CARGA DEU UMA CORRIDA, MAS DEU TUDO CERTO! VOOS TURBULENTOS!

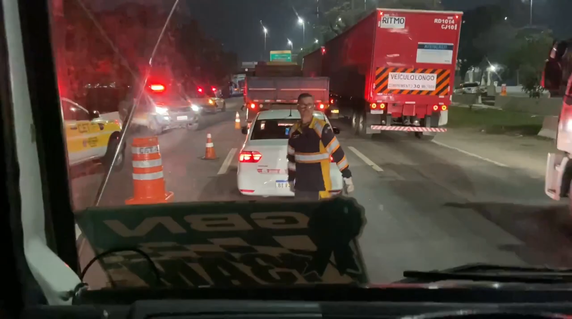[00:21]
Obra ou acidente? Acidente, ó. Acidente, tem o caminhão do bombeiro lá.
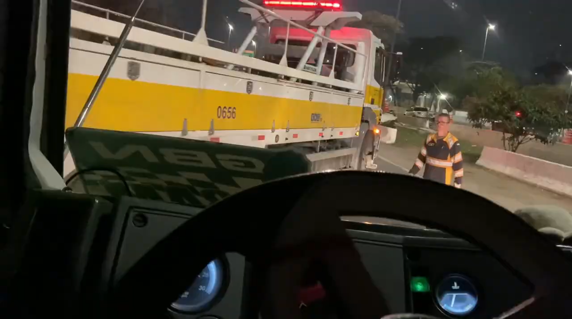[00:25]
Cadê o chefe? Vamos ver o que que se sucedeu.
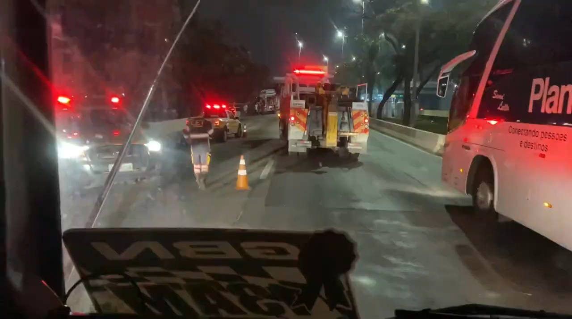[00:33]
O bombeiro chega a estar empinado.